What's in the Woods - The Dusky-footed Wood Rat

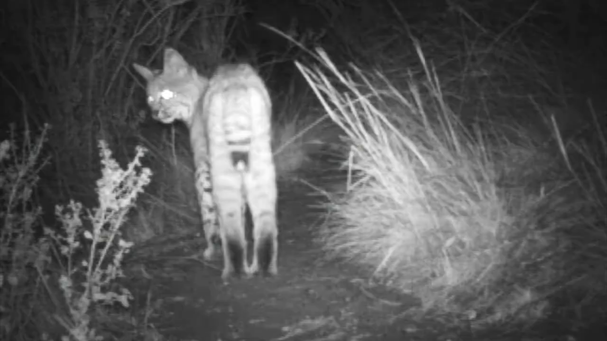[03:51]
They have to watch out for predators like bobcats, coyotes, foxes, and many others.
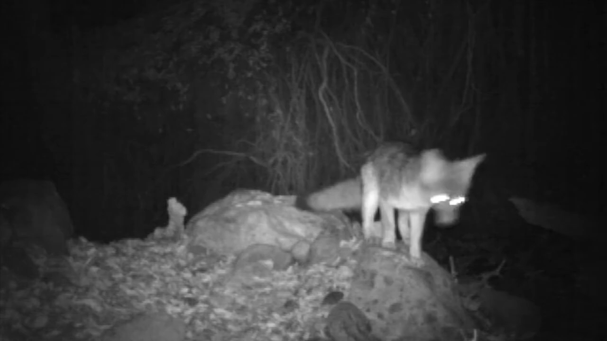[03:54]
The wood rat also has to watch out for smaller animals like ticks and fleas that can plague the wood rat.